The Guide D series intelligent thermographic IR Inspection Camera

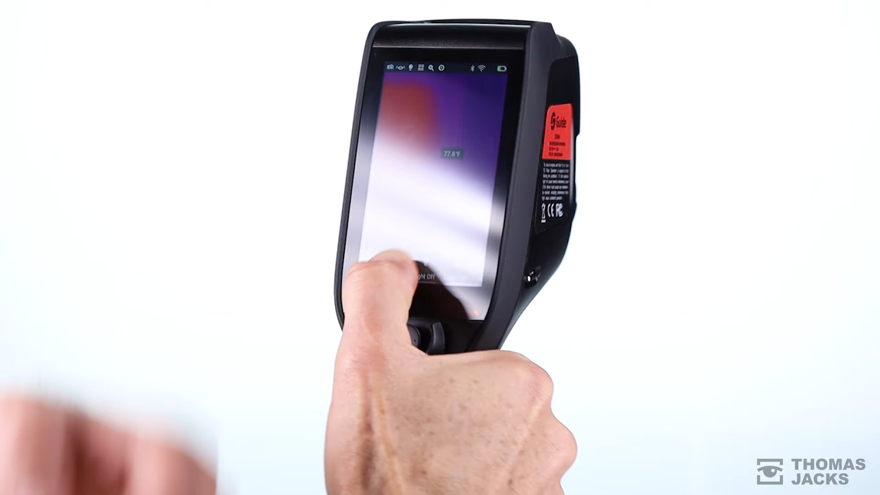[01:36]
The D-Series is IP54 rated for protection from dust and water and can be used in any lighting conditions with adjustable screen brightness as well as a torch, a laser and fusion mode.
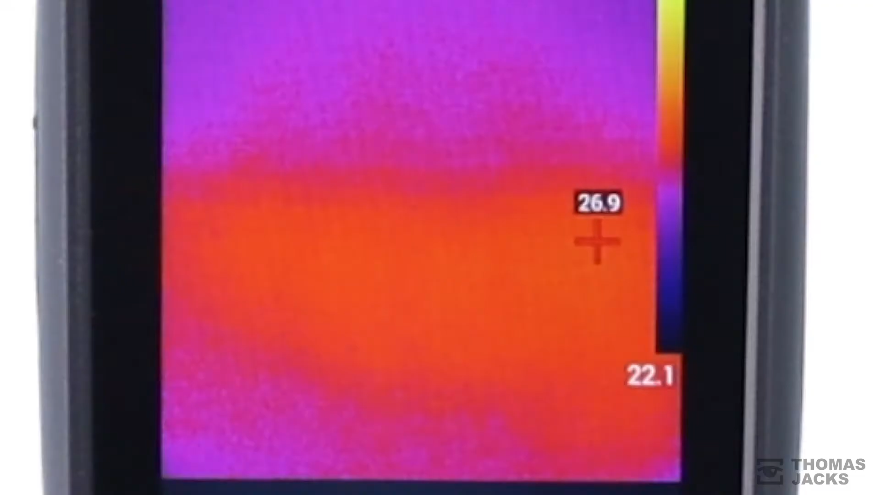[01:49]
What's really impressive are the in-built real-time analysis tools that make thermal testing easy and quick to manage within the unit,
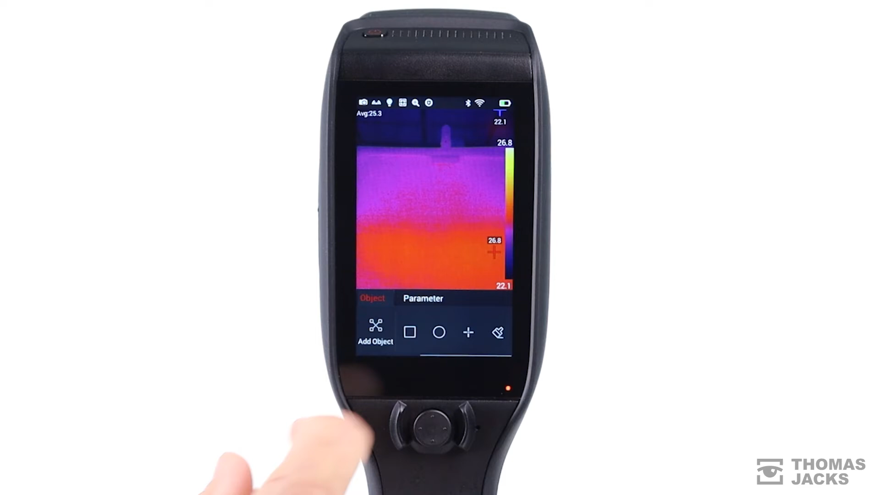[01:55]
then share on your phone or PC.
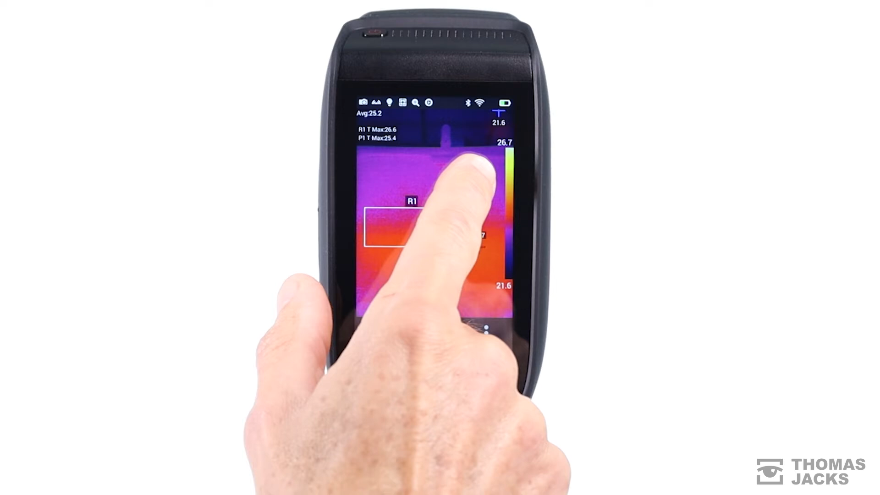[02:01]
There are a wide range of thermal parameters and measurement capabilities built in as standard across the range, making it easy to observe maximum, minimum,
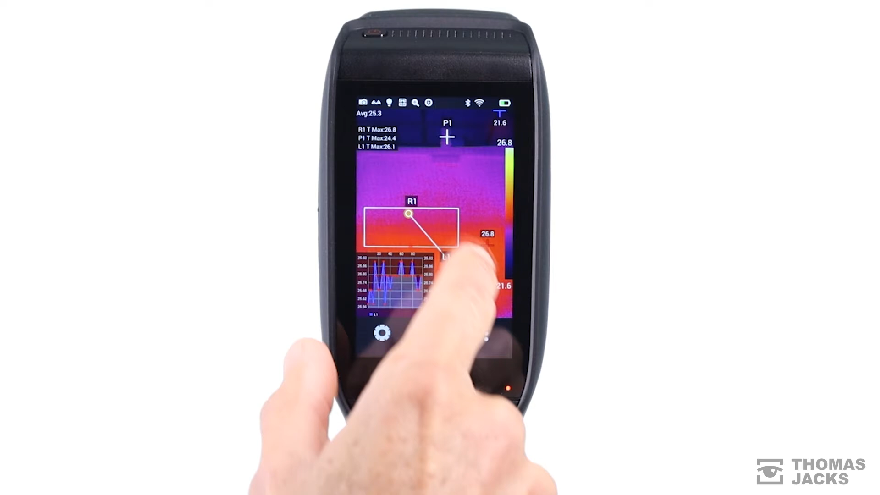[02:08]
average and even the range of temperatures over objects and lines that you plot on the screen.
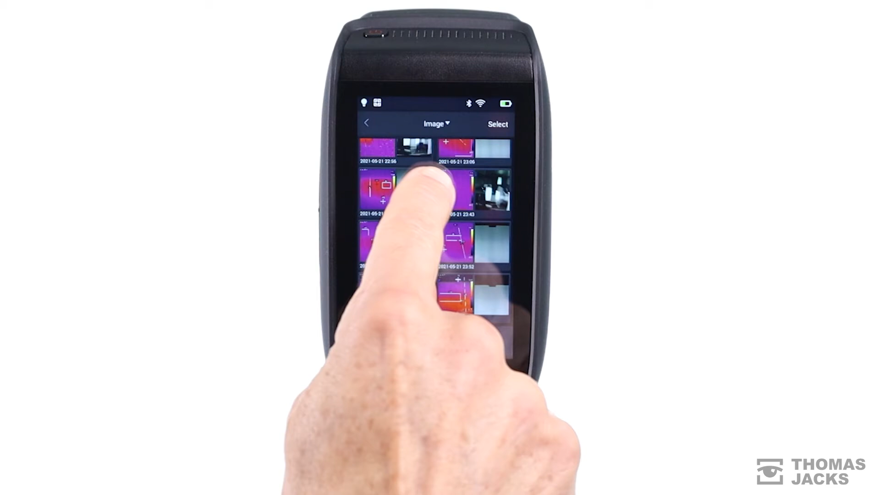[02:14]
And even if you forget something you can return to a capture thermal image, see a photographic reference and conduct more analysis on anything that's there.
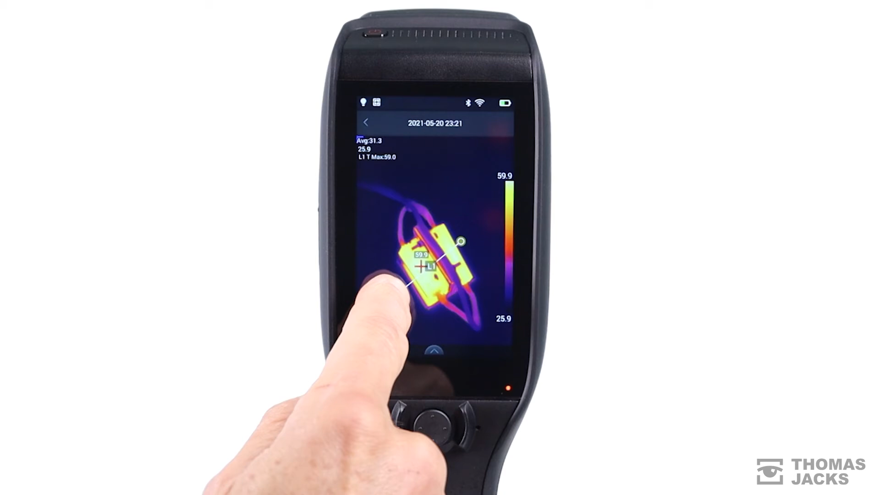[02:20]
Then when you've got the images and data you need you can save it,
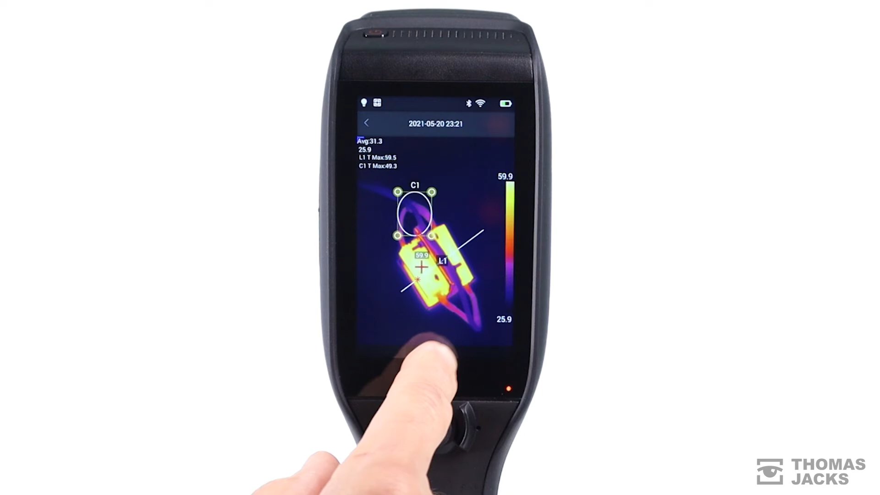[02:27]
add written, photographic and voice recorded remarks to create a PDF report which can immediately be